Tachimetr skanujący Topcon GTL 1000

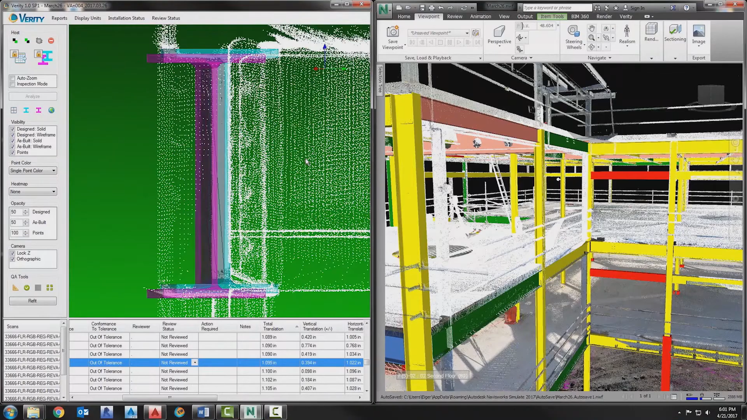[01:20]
Once the data is collected, it can be saved for later on-demand needs or analyzed against plan with just a few clicks.